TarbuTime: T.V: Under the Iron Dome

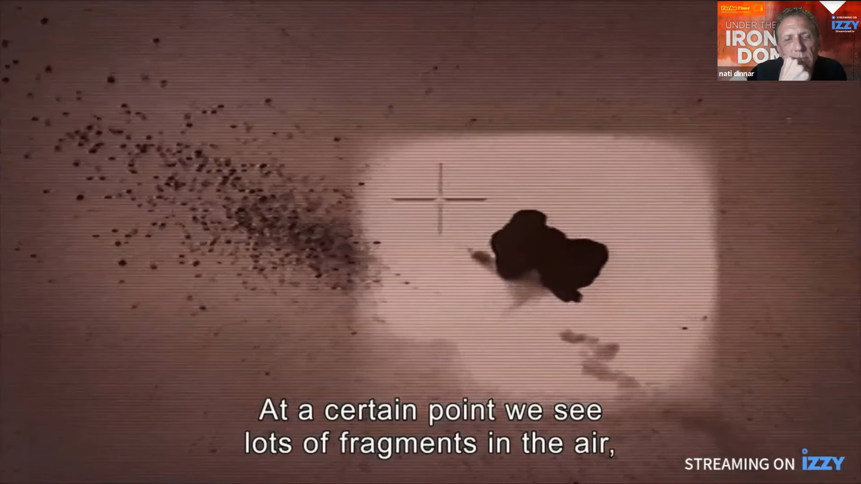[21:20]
בשלב מסוים רואים באוויר המון רסיסים, אחד פגש את השני, פוצץ אותו, השמחה שם בעולם, היא אדירה, אנשים קופציים, אנשים מתחבקים,